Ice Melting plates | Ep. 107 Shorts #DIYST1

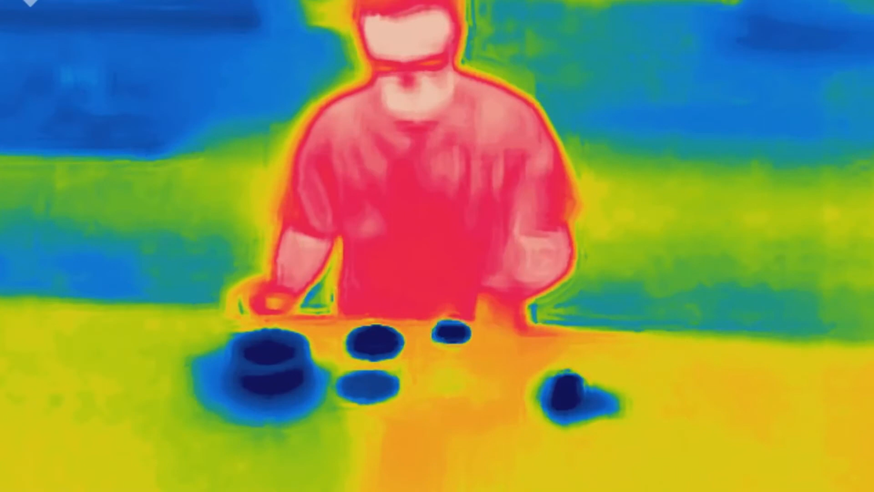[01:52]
And what's interesting, we can lift this one up here and we can look at the table and see that they are not the same. That the puck that was insulating definitely did not lose as much heat energy.